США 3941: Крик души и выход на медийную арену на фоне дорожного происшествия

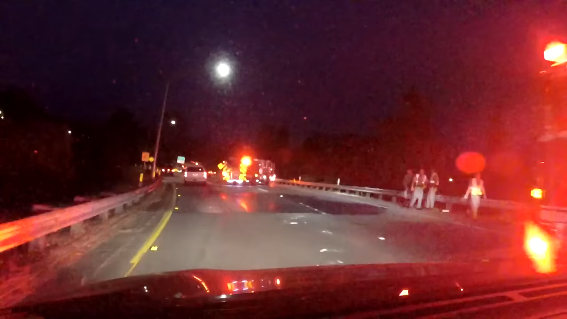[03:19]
А вот еще одна, две пожарные. Пожарная, две пожарные. Смотри, мы уходим налево. Да. Да, тут серьезно. Причем это все стоит прямо на развилке. Когда с одной дороги расходишься на другие. Там мотоцикл разбитый стоял.